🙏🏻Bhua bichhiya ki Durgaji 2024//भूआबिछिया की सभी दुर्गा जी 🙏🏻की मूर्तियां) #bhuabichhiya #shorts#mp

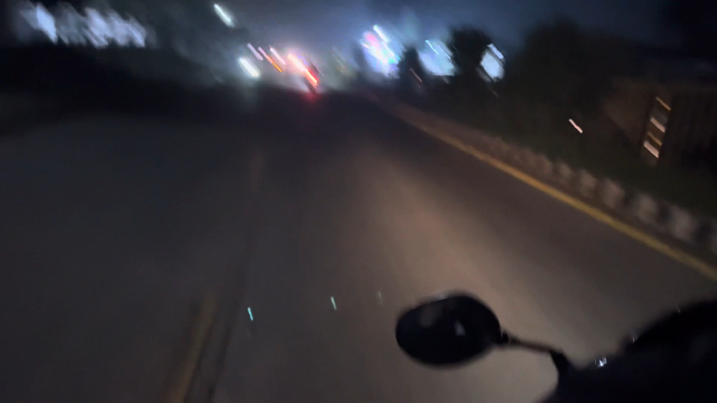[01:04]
तो गाइस चलते हैं यहाँ से अपन सीधे, रोडों को मैं ज्यादा नहीं दिखा पाऊंगा गाइस, क्या है लोग बाग बोलते हैं ना कि बहुत मतलब रोड की वीडियो ज्यादा बनाता, तो गाइस अपना है ही राइड करने का यार, तो देखेंगी ना।
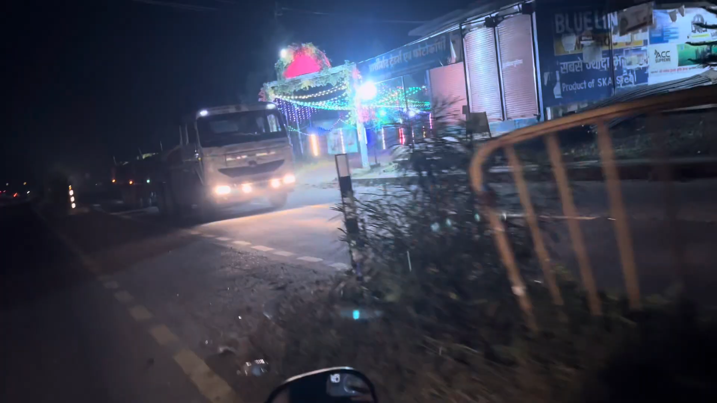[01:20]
और यहाँ का जो है डेकोरेशन दिखाते हैं, और देख सकते हैं आप